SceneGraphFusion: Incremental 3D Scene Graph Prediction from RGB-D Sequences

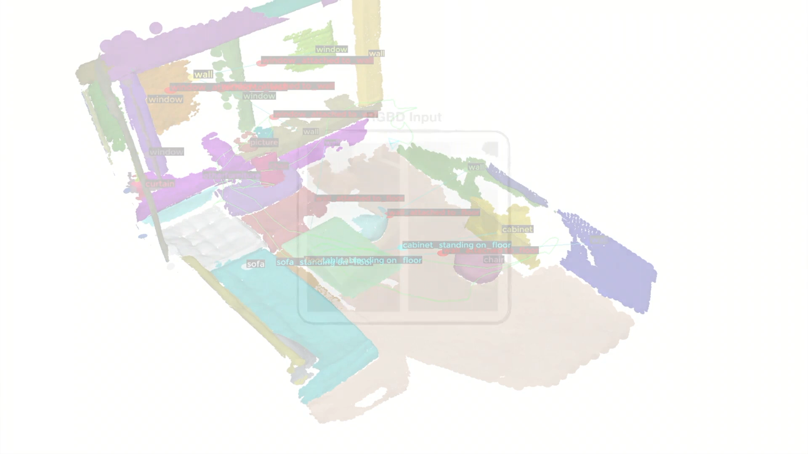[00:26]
Given paired color and depth images, they are processed with an incremental segmentation method.
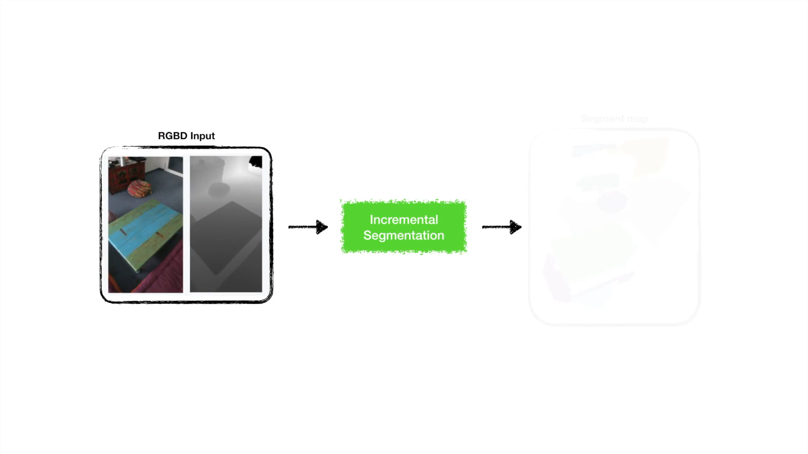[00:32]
The method outputs a consistent segment map. Each segment is a node which consists of points and other properties such as centroid and size.
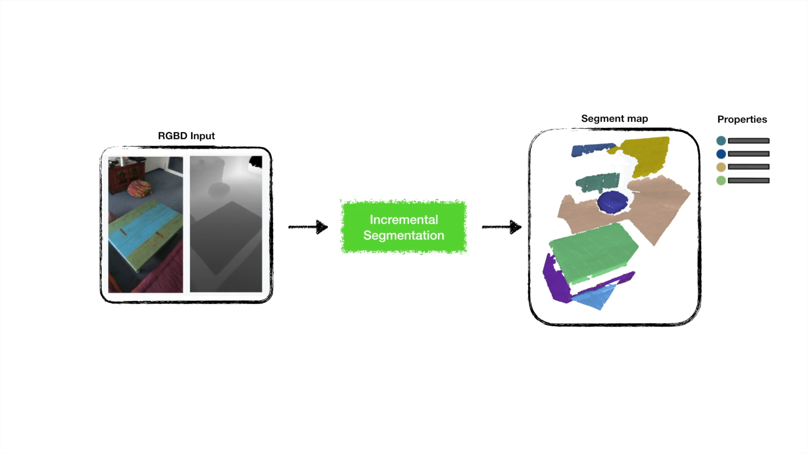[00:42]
Whenever two segments are close, we construct an edge between them to form a neighbor graph.
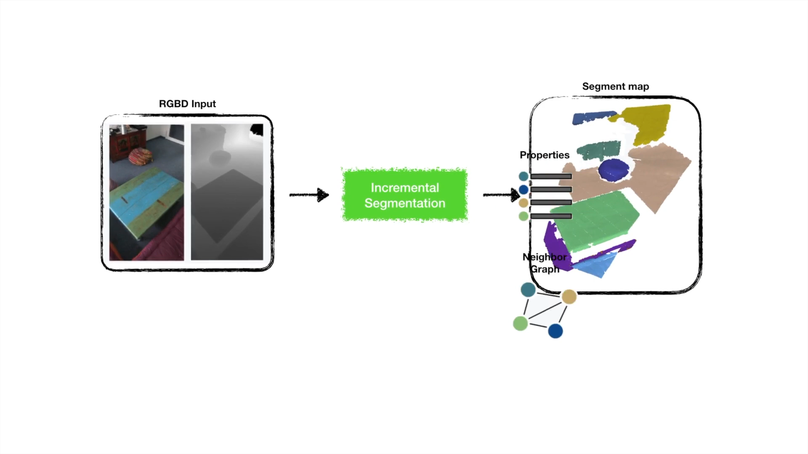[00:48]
Our network takes the segment and the neighbor graph as the input and outputs a 3D scene graph. The prediction is then fused back to the scene.
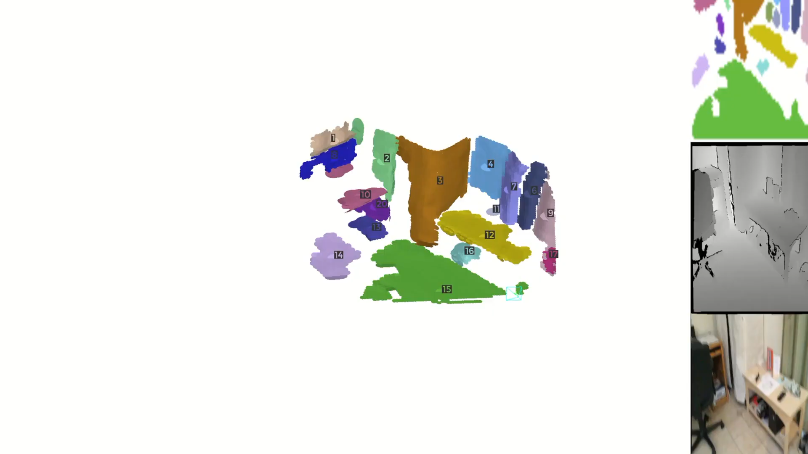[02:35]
In scene reconstruction, new observations will only affect the visible regions,
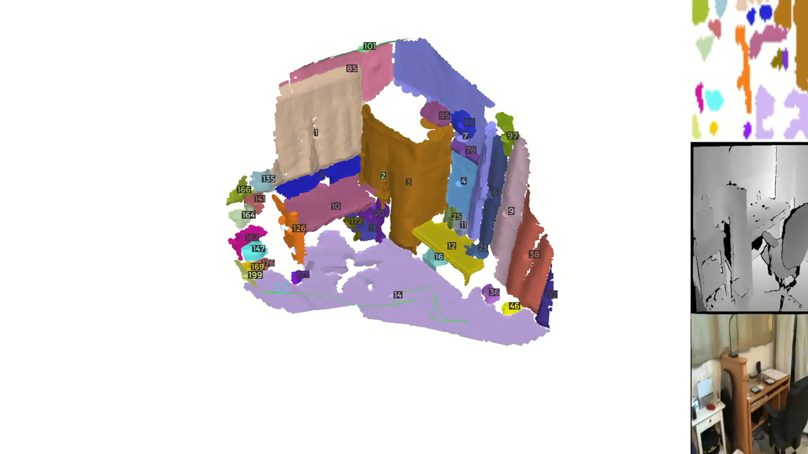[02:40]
while the unseen parts will remain the same.
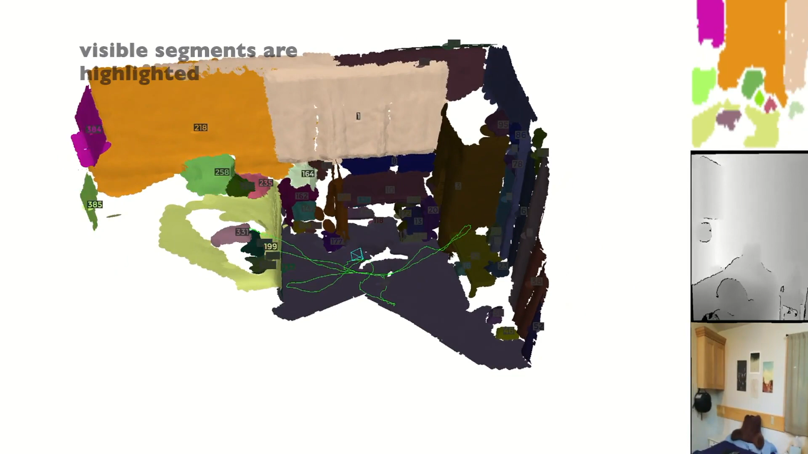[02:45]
In runtime, we only update the prediction on the segment that has been changed.
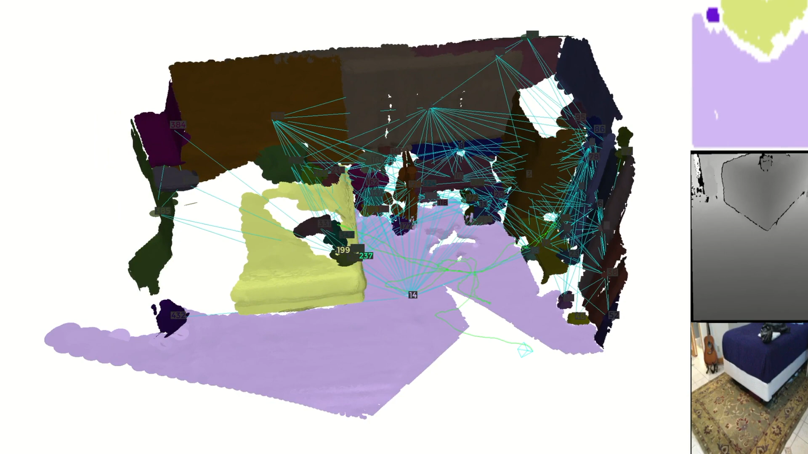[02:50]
In addition, when we update a segment, we include its neighbors up to the number of hub neighbors we use in our network.
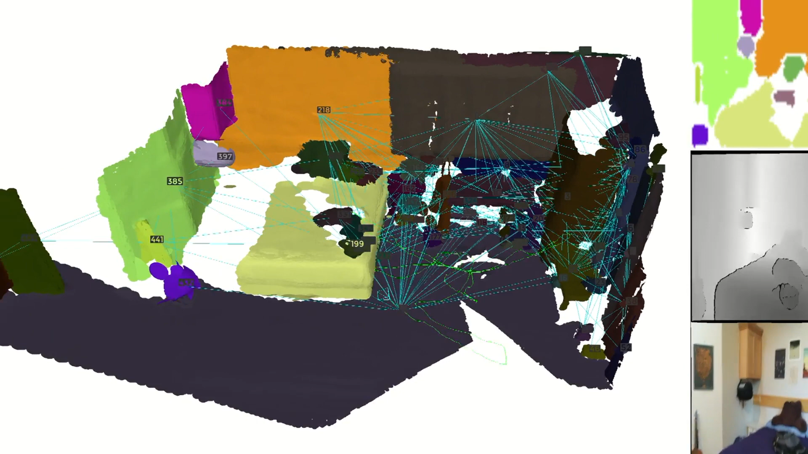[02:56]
This makes our local prediction global aware.
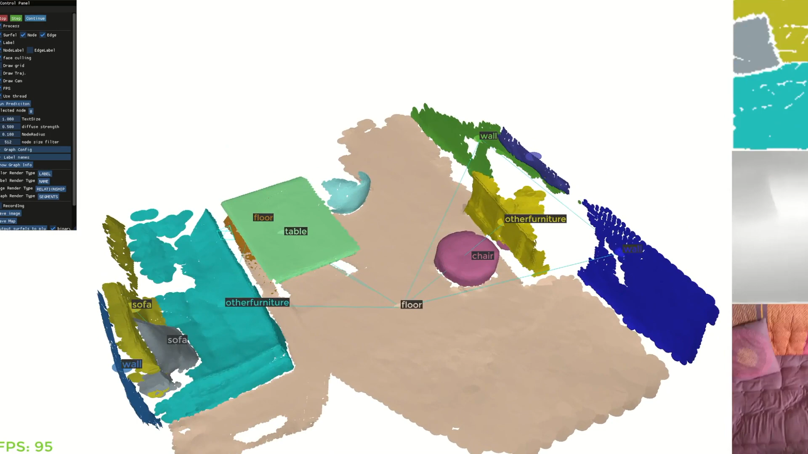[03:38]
After giving more information, their predictions are updated to the correct level.
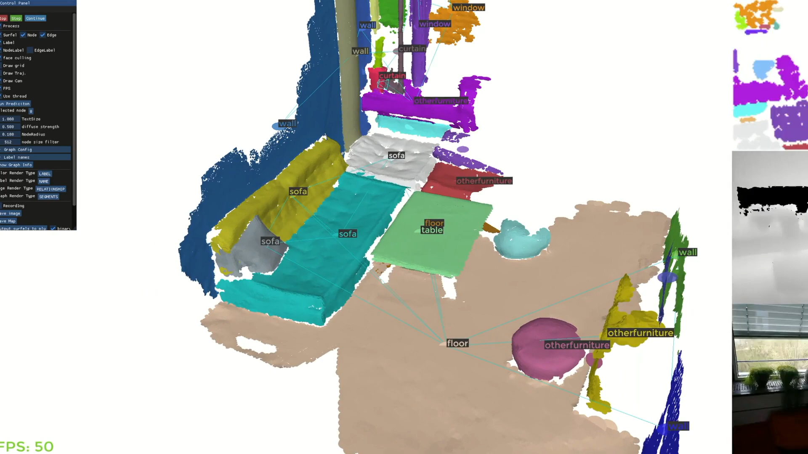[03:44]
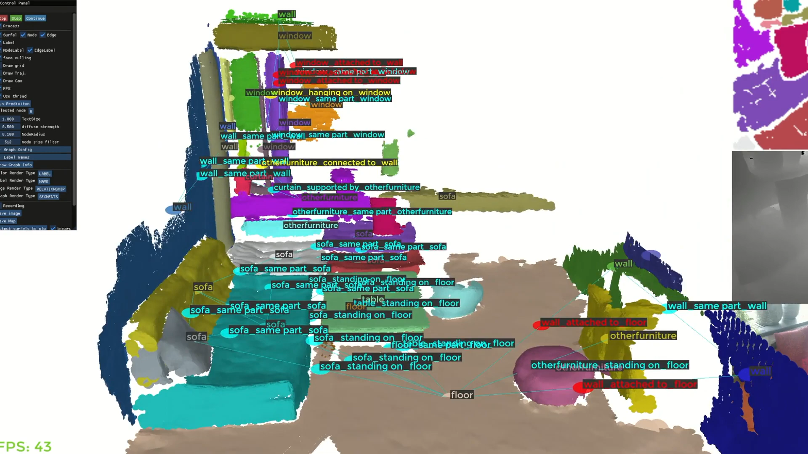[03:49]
We use the same-part relationship to merge segments to object instances.
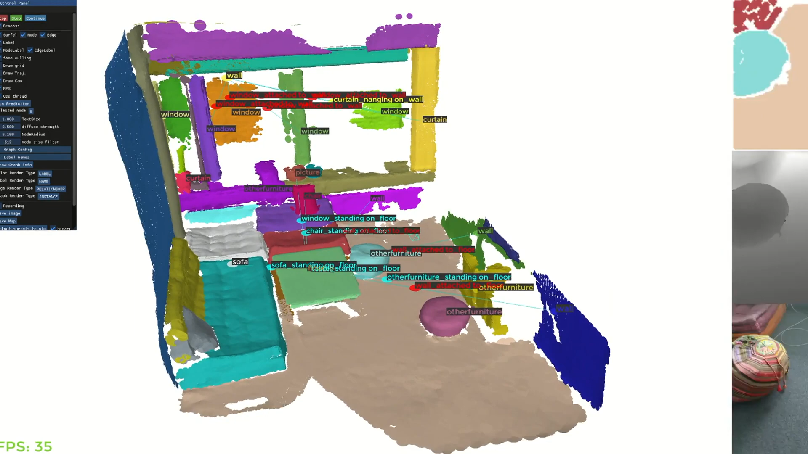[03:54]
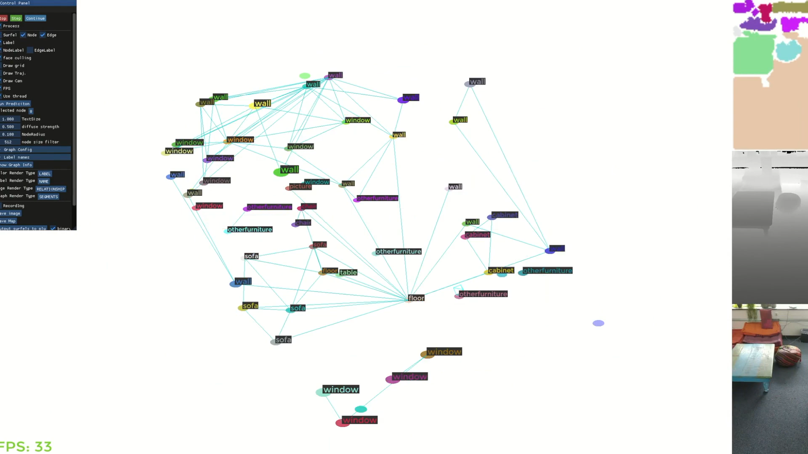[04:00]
Our method output a 3D scene graph that can be presented in both segment and object level.
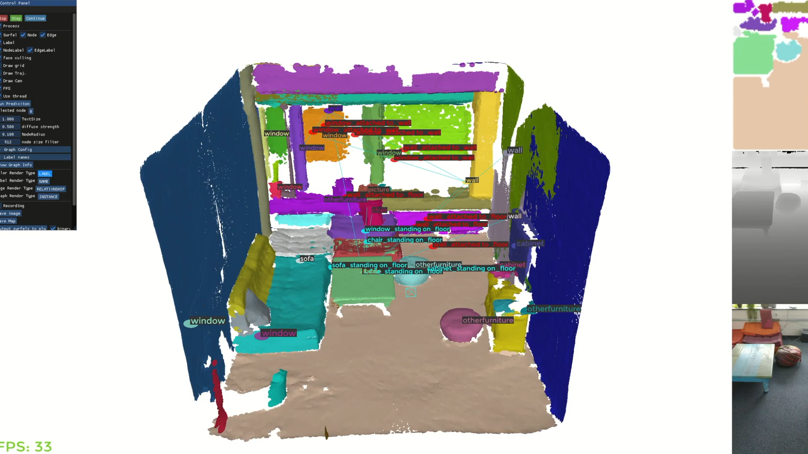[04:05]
The object level scene graph also gives us the panoptic segmentation of the scene.